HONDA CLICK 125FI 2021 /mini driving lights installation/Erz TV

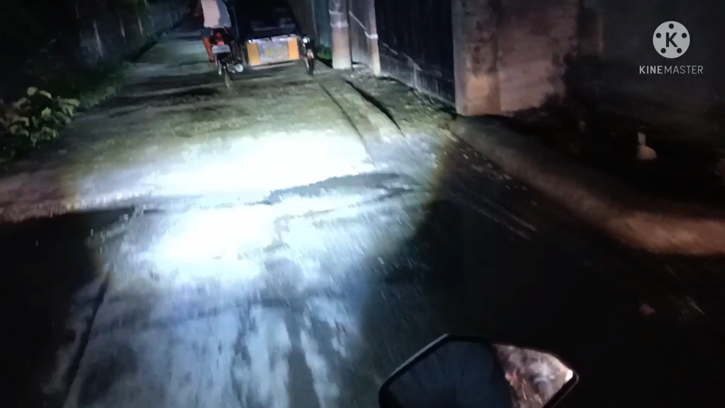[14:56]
Ah, kaliwa na gano. Ganto pala ano, ano, lakas nung yung normal na low.
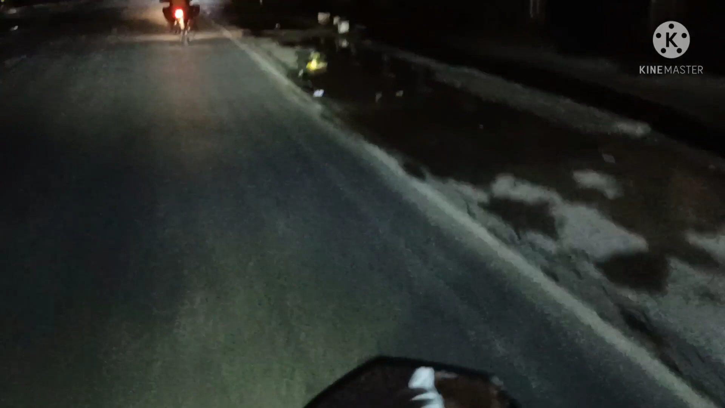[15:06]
Ayan, normal na ilaw niya. Oh. Normal na high. Makalit mo lang makita. Kami tayo ng driving light.
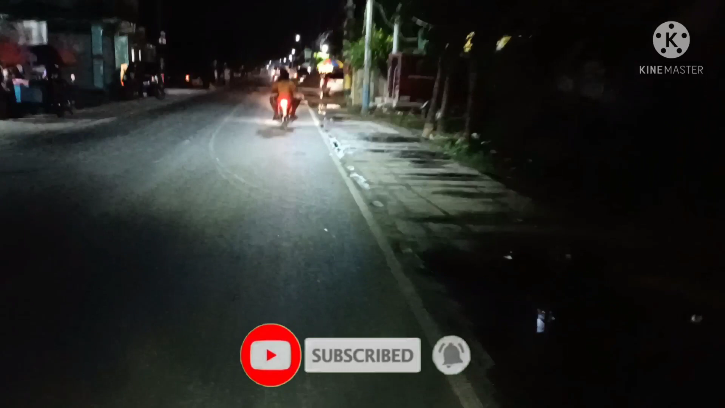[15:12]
Ayan, ang lakas. Kaya high. Ito lahat.